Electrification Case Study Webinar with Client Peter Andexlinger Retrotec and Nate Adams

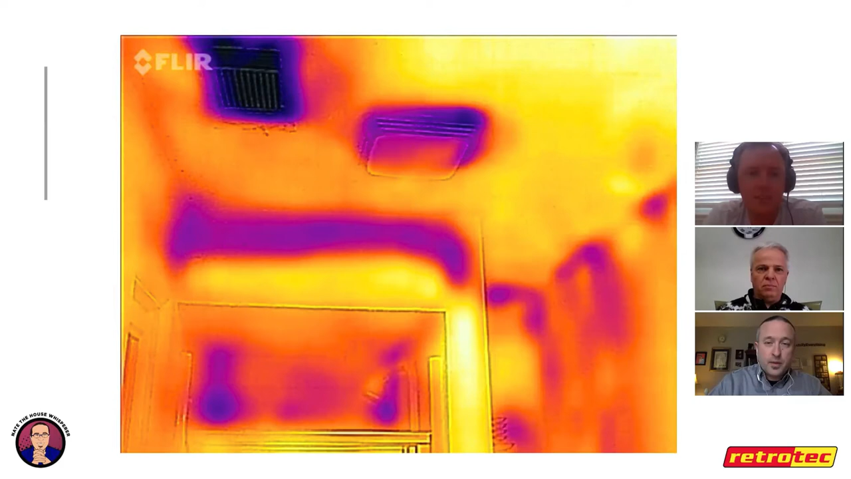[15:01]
fan yep exactly um so it could be pulling yeah through the the duct and then through um there's all kinds of stuff that could be going on there so the the good news in this case was it was likely that we were going to um remove the system so i don't worry too much about something if it's likely to
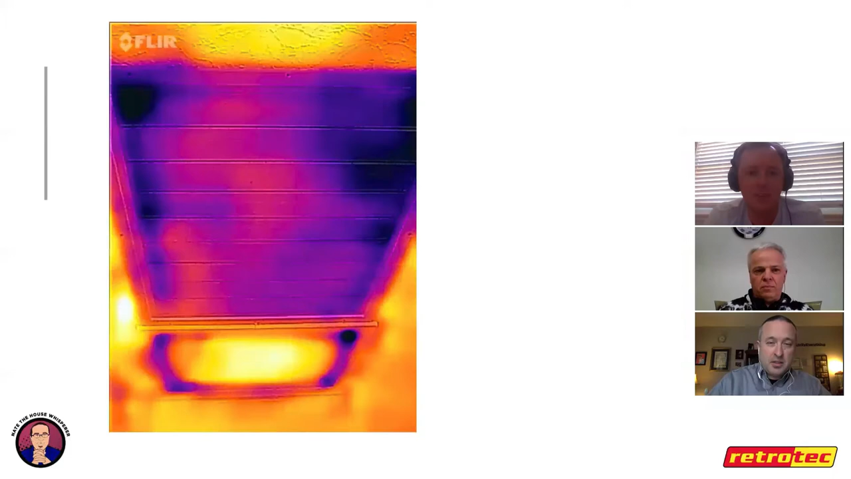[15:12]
get removed um speaking of other common things so this is a whole house fan here and uh the curse of these things now is because our dew points are on the rise uh average dew points in the cleveland area are up about five degrees since 1950 so at night like these used to be nice like i remember when i was a kid uh you'd throw the windows open at eight at night as the hot day was starting to cool off and you could actually get some breeze through the house uh
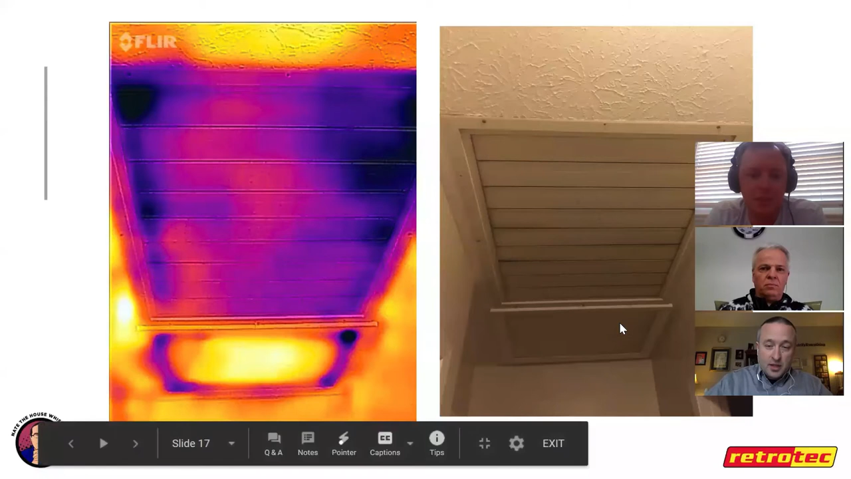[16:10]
and you're good to go for sleeping it doesn't work well but also as you can see these things leak like sieves so it's pretty ugly and in this case he's got an attic hatch right behind it as well um so that's what the the leakage is back here so pretty leaky spot
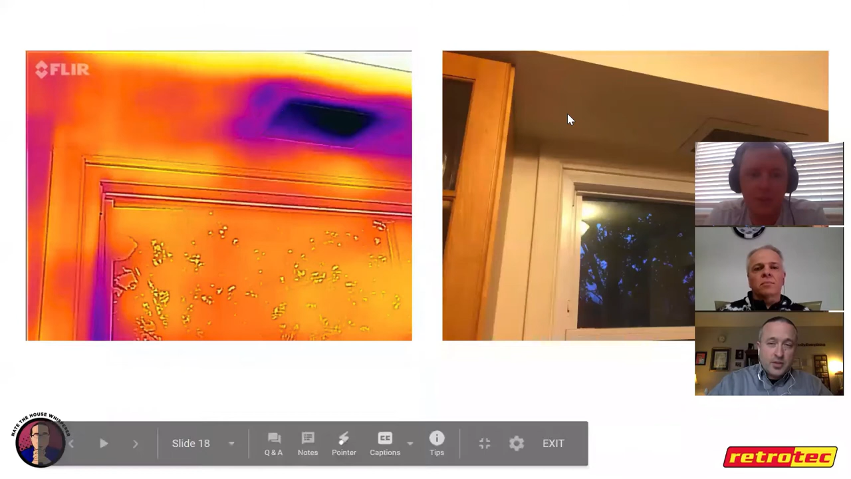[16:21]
this is uh another drop soffit this is in the kitchen above the kitchen sink so this is a old school recessed light you can see here and that's it over here those things tend to leak and i don't think i took a good picture step back but this whole area the soffit was turning blue as well which is common the drop soffits almost always go cold and then this is in the basement so this is the top of the basement wall and then you can see the joist here now this house is unusual it was
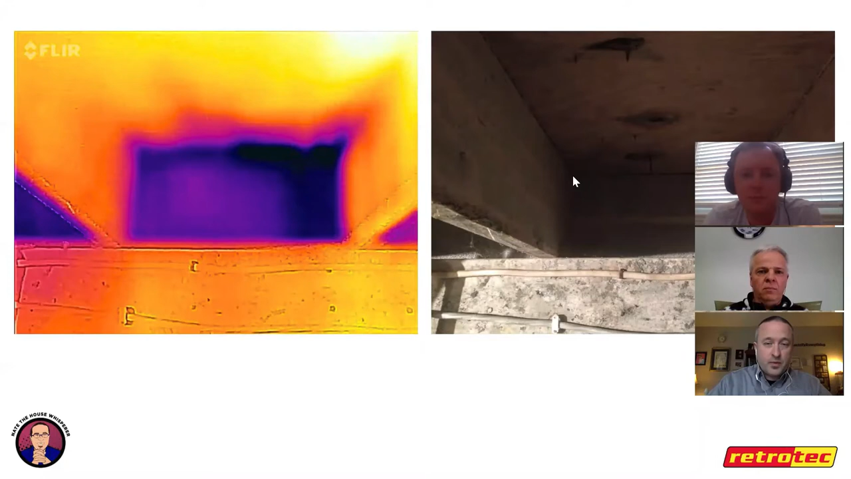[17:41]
but um still you can see that it's pretty leaky so the really dark blue around the corners here that's air leaks getting sucked in from somewhere uh so we wanted to seal that area up but these are the sorts of things we find on the comfort consults and then we also take a look at what the existing equipment is so
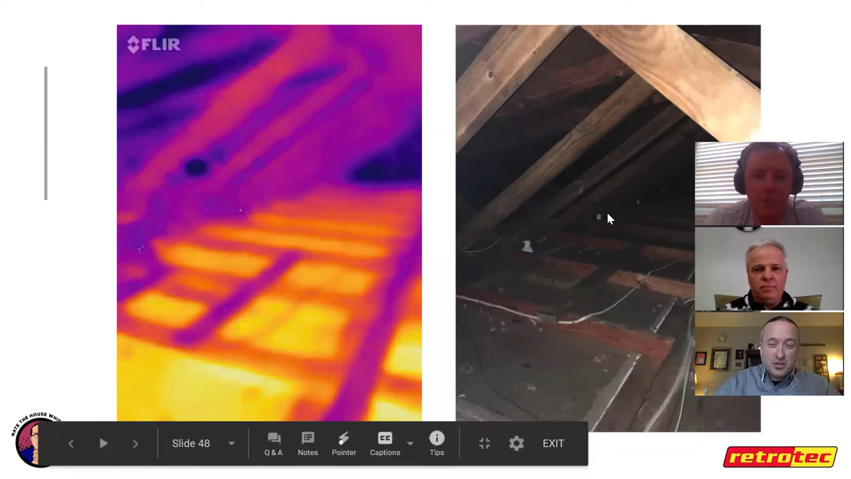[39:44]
in infrared uh so look at all that heat just screaming through the ceiling because there's no insulation at all uh in the attic you can see there's those recessed lights there as well
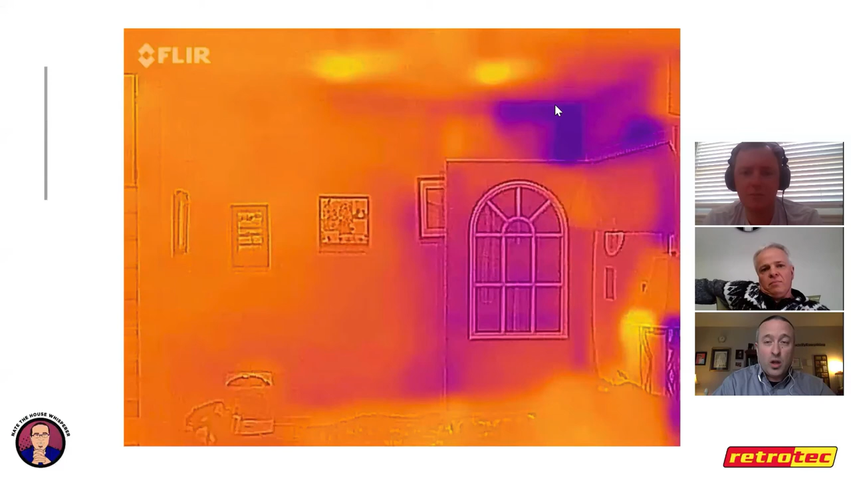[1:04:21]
hit um so this is one of the cold spots uh this is in between the two sections of the house we hit everything underneath and we hit everything on top so there's got to be some weird leak in the wall i'm not quite sure what it is but we didn't have access to it so that's one of the minor failures and you're going to have that when you don't do the walls of the house you're going to have some issues related to walls in the kitchen if you remember this was really cold so there's that picture there um now this whole soffit is the right temperature so what they ended up doing was we foamed the outside wall here and then we stretched fabric across the top of this and then we foamed over top of that fabric so that
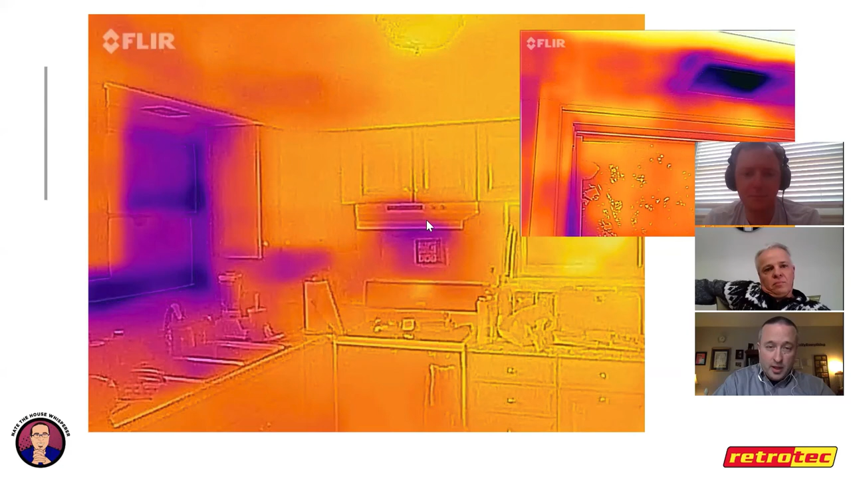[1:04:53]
was quite well air sealed and then you can see this is a little bit chilly here from the stove and there's a drop soffit in the bathroom
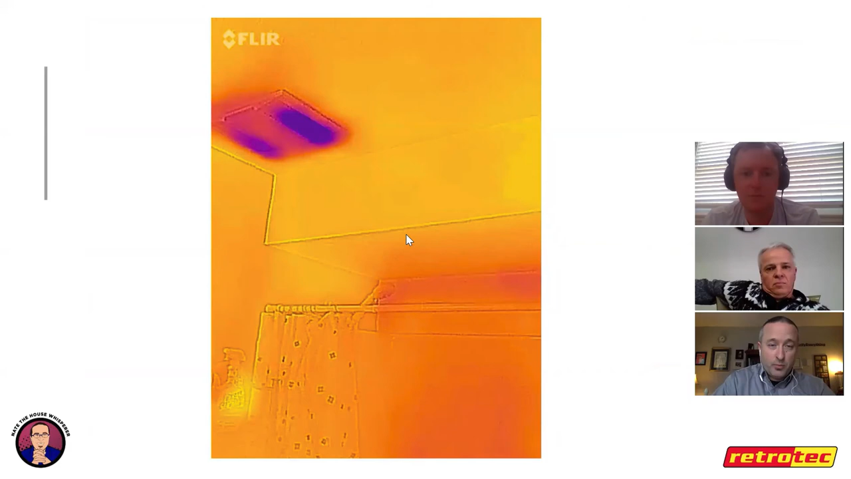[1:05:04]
looking just like what you'd like to see and the cold is coming on the bath fan here this is a crummy damper they all have crummy dampers except for the very top of the line ones and i didn't show one of these pictures earlier but this is top plates here this is the top of the wall of the lower part of the house and this was really blue before and you can see that it's almost all the same color now and then like this is a switch plate here and
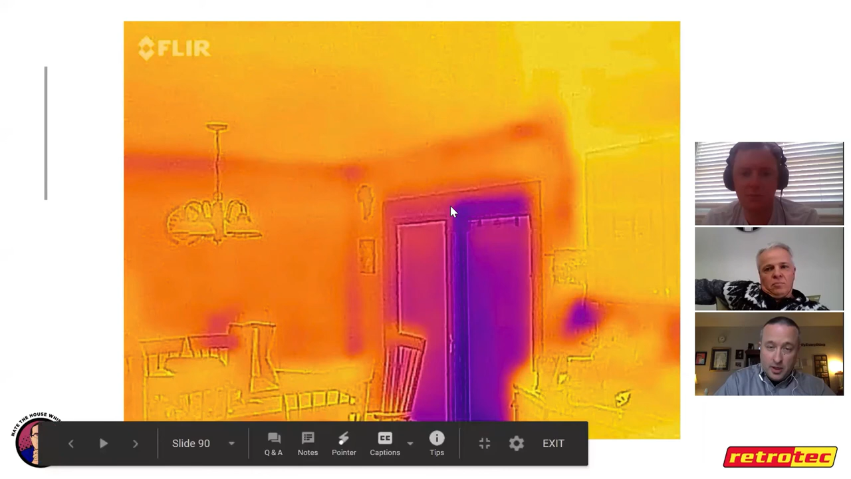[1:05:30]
you can see the slider leaking um and then also so i was doing this infrared work trying to find any weaknesses that i could still tackle and one of the only ones that i knew of that didn't make sense to hit hard with spray foam was around the trim of this basement window uh so you can see where it's all